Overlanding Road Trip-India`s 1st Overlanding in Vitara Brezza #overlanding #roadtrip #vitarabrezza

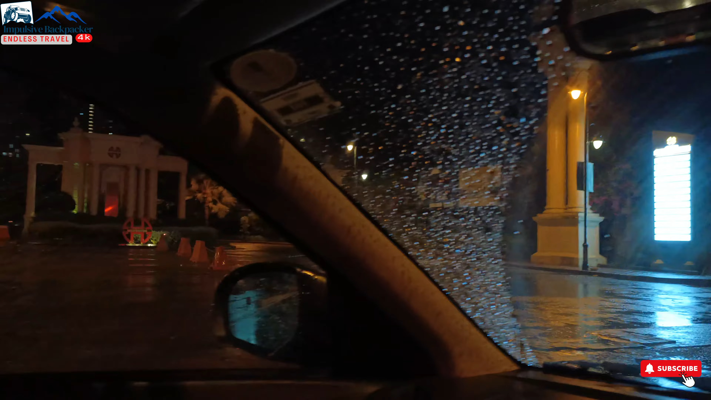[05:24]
तेल भरवा लिया है और क्या जबरदस्त वाली बारिश हो रही है, आपने देखा ये वीडियो के अंदर।
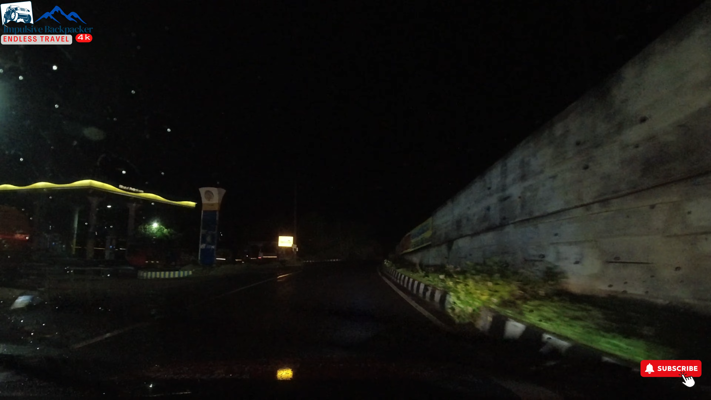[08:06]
फाइनली यार हाईवे टच कर दिया है, अब आगे आएगा टोल, तो चलो चलते हैं।